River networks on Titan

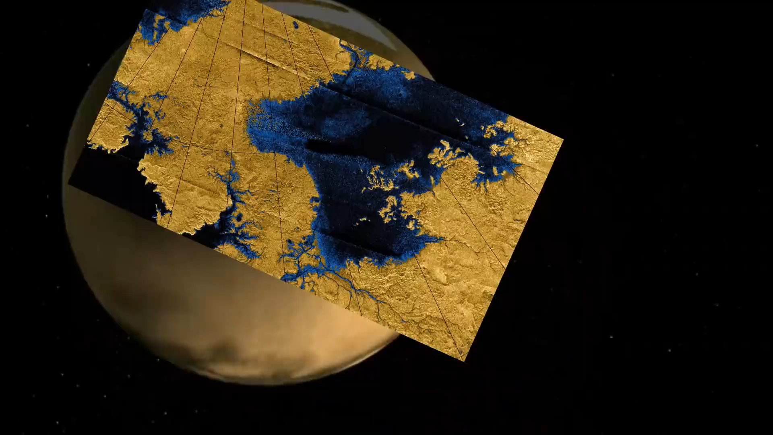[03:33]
They reveal bright and dark features that stretch
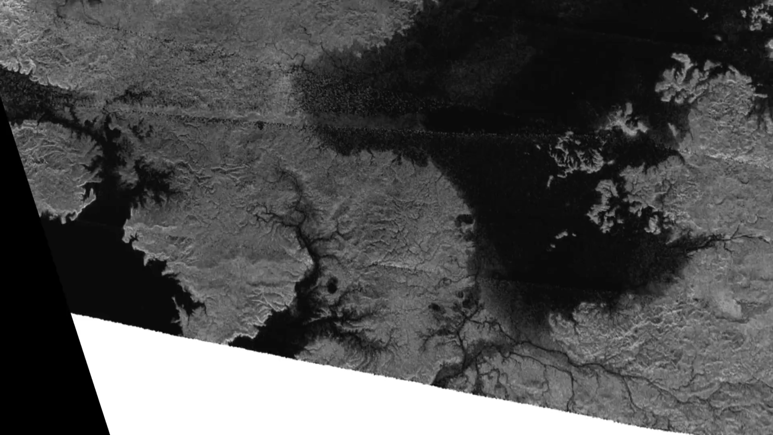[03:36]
for hundreds of kilometers in some cases across Titan's surface. This is one of the images I worked with. The dark Rorschach blobs are liquid hydrocarbon lakes near Titan's North Pole. Cassini has captured images of sunlight glinting off the flat surface of a lake,
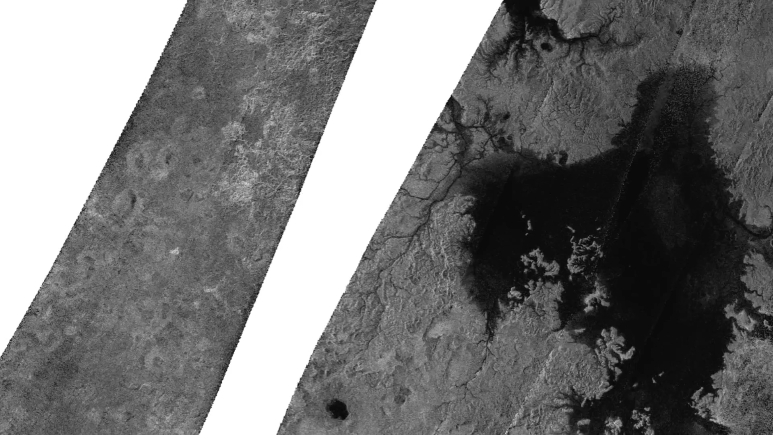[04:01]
The largest of the lakes in this image is called Ligia Mare, named after one of the sirens in Homer's Odyssey.
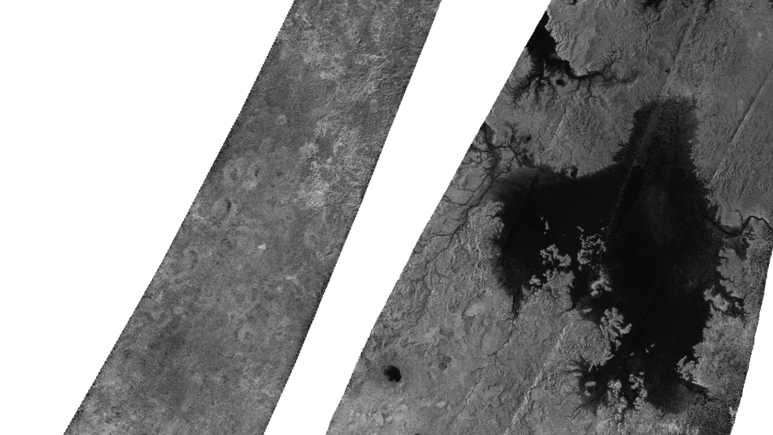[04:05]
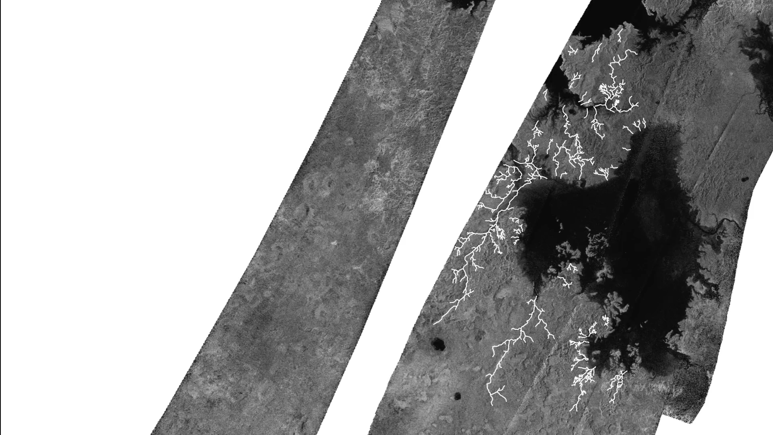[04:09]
The white lines are valleys cut by rivers of methane that I identified and measured. The longest river network in this image is about 200 kilometers long, though you can also see dozens of smaller networks.
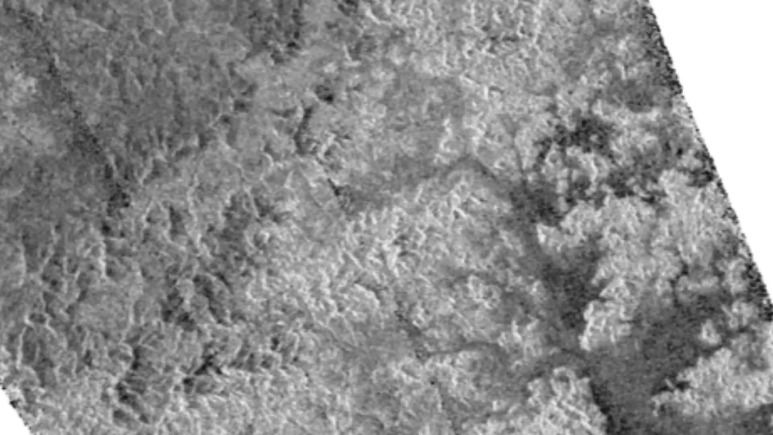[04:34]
One of the valleys appears to meander, similar to how some rivers on Earth meander. This image hints at a diverse landscape.
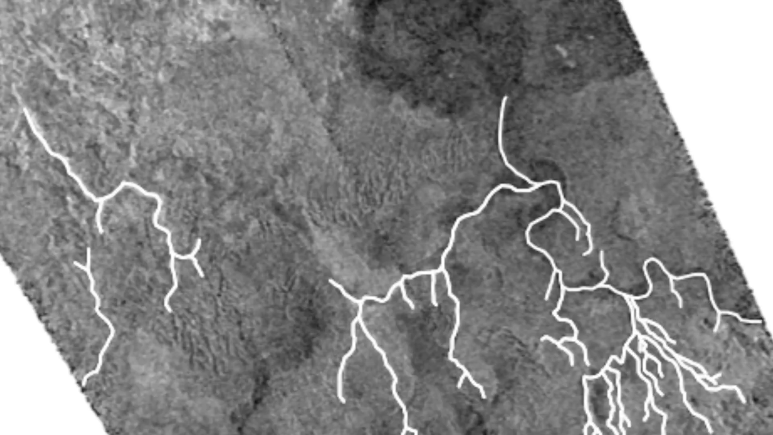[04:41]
Other studies have shown that Titan is home to mountains,